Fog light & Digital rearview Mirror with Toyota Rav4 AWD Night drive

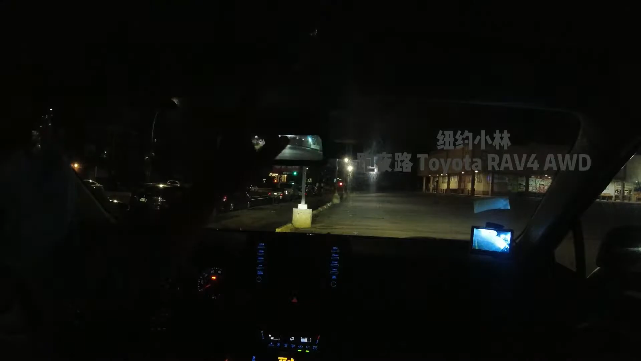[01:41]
撇堤了哈然后呢我把这个前车窗给你们洗干净这是后车窗给它洗干净然后这是前车窗给它洗干净这样子你们就是可以看得更清晰一点然后呢好多难后不好意思走出发接着呢我先跟你们说一下这个是开着雾灯的一个情况怎么看呢就是你们看到这个柱子这里是环色的我把雾灯关掉这是没有雾灯的一个情况没有雾
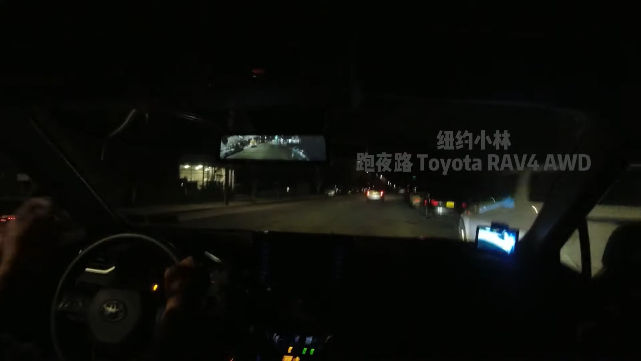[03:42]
现在有点累因为起来太早了整个眼睛都有点迷迷糊糊的但是应该算是不影响开车吧我觉得我觉得我们现在不要走小路了我们现在就转到那个大路上面去现在没车转弯提速